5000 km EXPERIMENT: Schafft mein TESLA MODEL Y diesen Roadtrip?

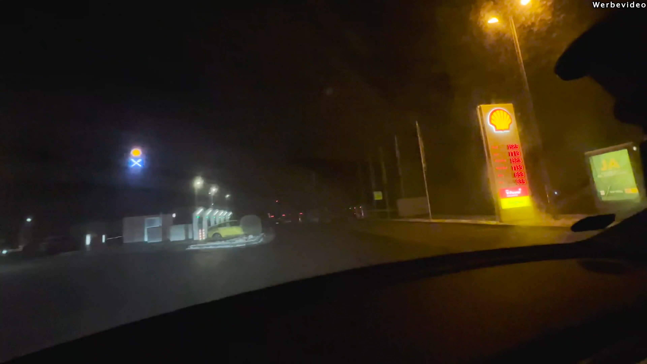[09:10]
Und der zweite Supercharger, Nempitz bei Leipzig. Sind die alle belegt?
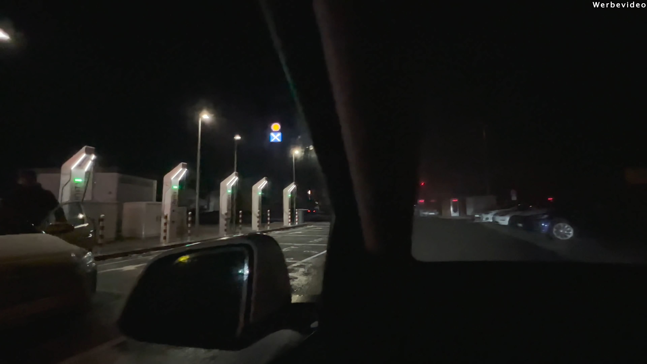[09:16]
Also dann könnte ich immer noch zur Ionity ausweichen. Nee, da ist eine Lücke. Da ist eine Lücke.
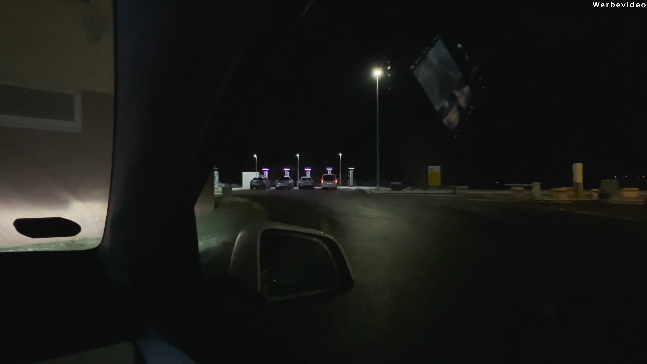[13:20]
Ionity, right? Ja. Und da ist tatsächlich auch Betrieb hier. Schau ich das mal an. Ey, das ist ja, wow! Das ist doch schön zu sehen, dass nicht nur Teslas auf der Straße sind. Da alle Ionity-Säulen belegt, außer eine.
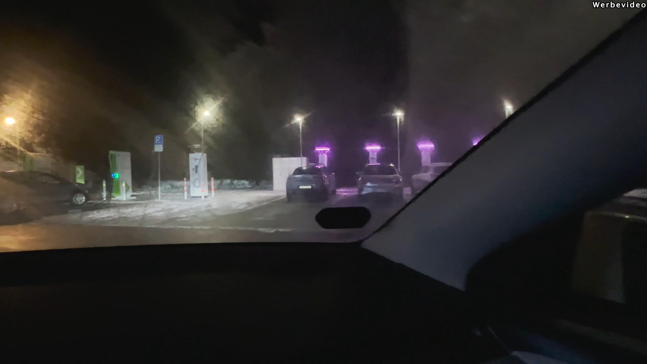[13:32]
Hier nochmal mehr Ladesäulen und verschiedenste Elektroautos. Wunderbar, verschiedenste Fabrikate. Schön zu sehen sowas.
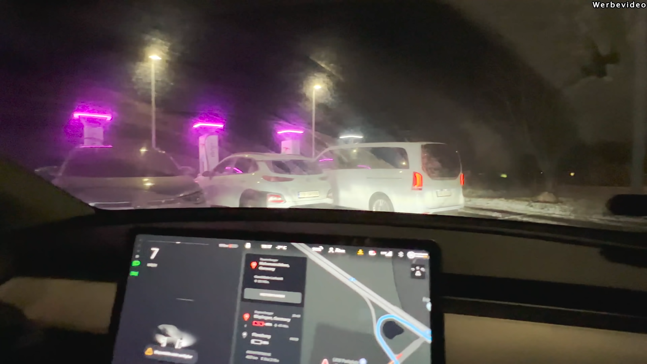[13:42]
Auch ausländische Autos. Der Supercharger ist hier tatsächlich eher schwach besetzt.